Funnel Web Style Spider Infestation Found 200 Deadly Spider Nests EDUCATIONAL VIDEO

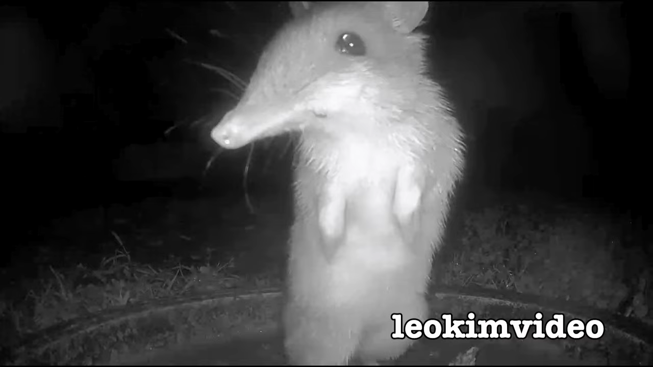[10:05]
And we've had a stack of bandicoot activity going on at our house for, well, nearly two years now.
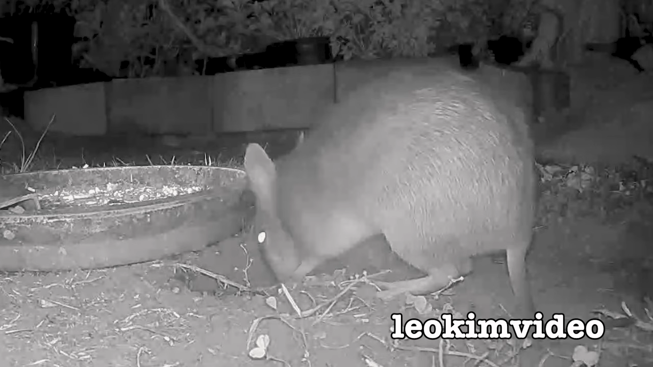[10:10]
During those recent rainy years, the bandicoot numbers in our backyard seem to have exploded. Some people say they're very destructive and they wreck gardens and blah, blah, blah.
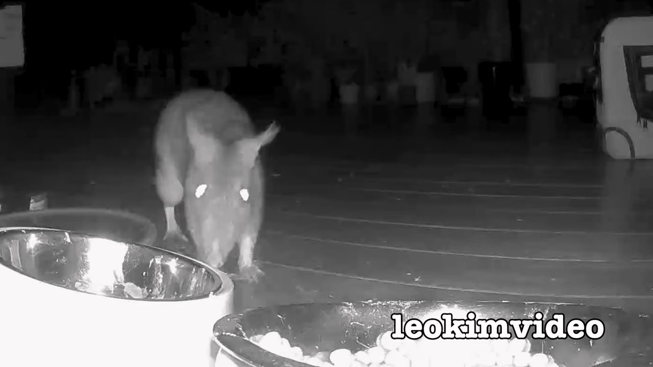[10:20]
Other people argue, no, no, they're the perfect lawn aerators. But there's one thing I know, and that is if there were bandicoots in the area where all these funnel web holes are,